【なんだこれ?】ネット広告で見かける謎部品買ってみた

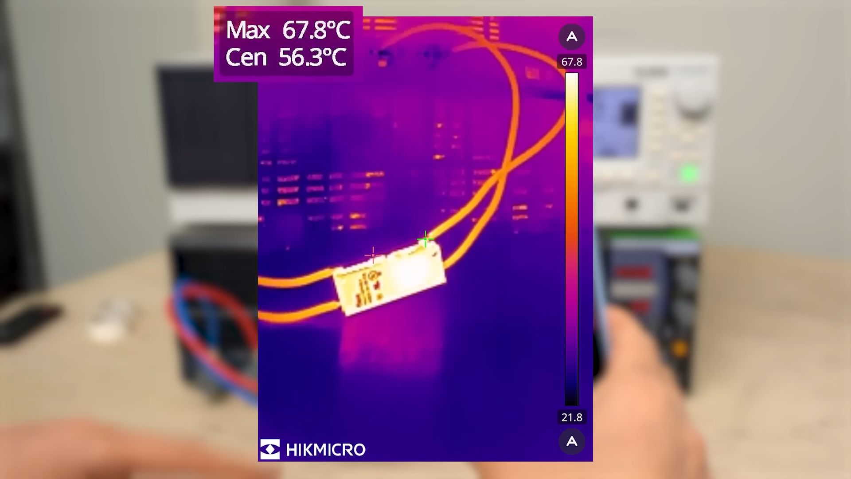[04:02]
On screen: max 67.8°C
今フルパワーで数十秒しか使っていませんがこのように温度がですね簡単に780度超えてしまいます
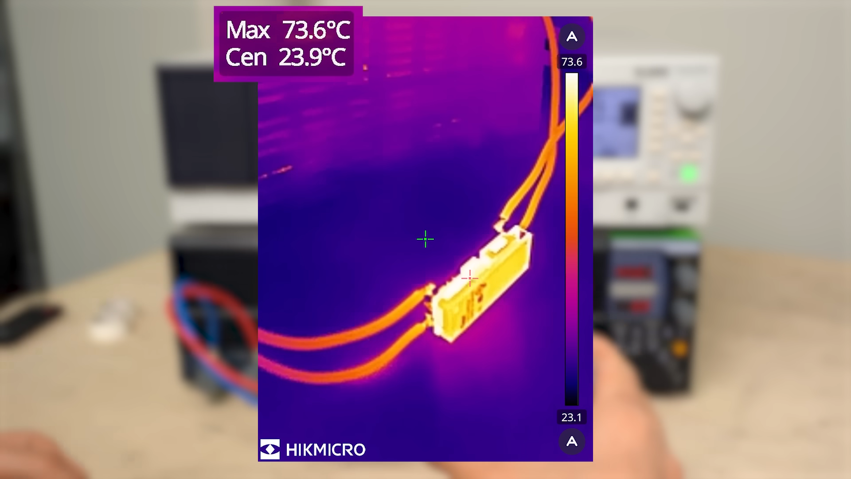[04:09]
On screen: max 73.6°C
この状態で長く使い続けると余裕で温度100
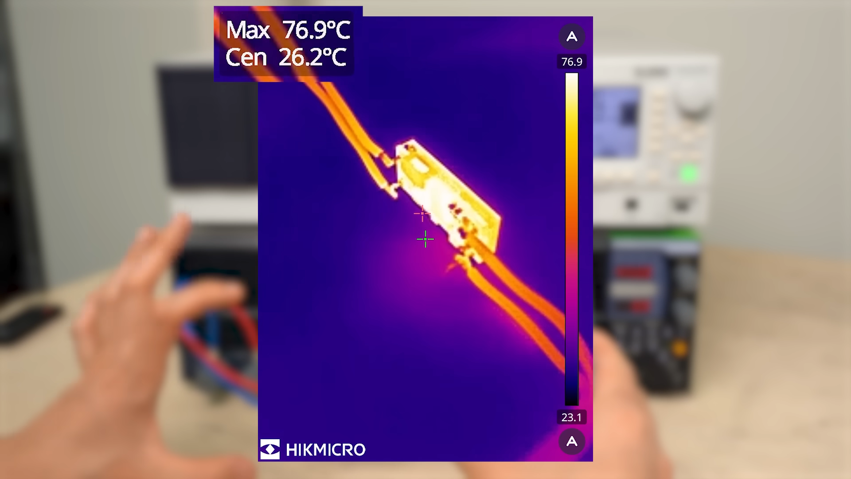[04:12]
On screen: max 76.9°C
度超えるかと思いますので強制空冷が必須です実
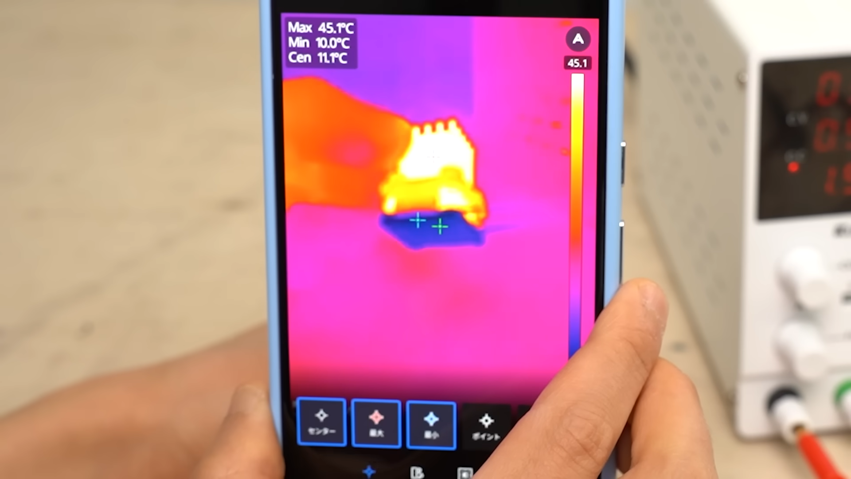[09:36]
On screen: spot 11.1°C, min 10.0°C
ベースプレートの温度は10度くらいまで下がっていますね今9度になりましたかなり冷えていますペ